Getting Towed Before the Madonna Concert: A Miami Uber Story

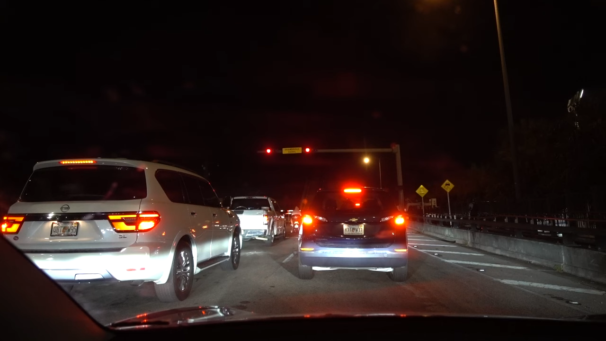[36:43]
You can't really see from this angle, but the bridge is going up. It's kind of dark.
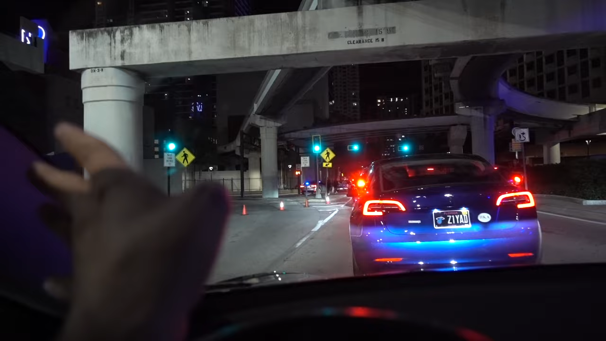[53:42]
But they have this blocked off, so I guess they were just clearing the street, which is weird because we usually park on this street for concerts. But whatever, I'm just going to try to find something ahead of there. That's where Miami-Dade College is, right there.
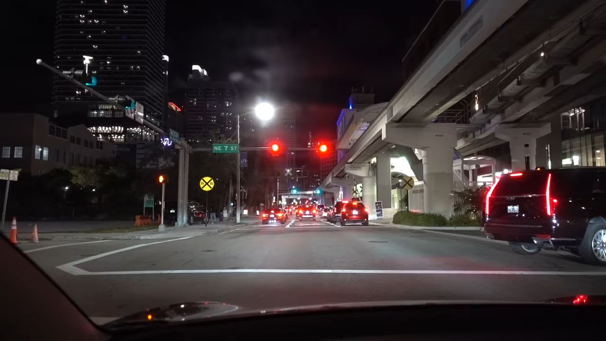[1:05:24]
As you could see, there are people on the sidewalks, just patiently waiting.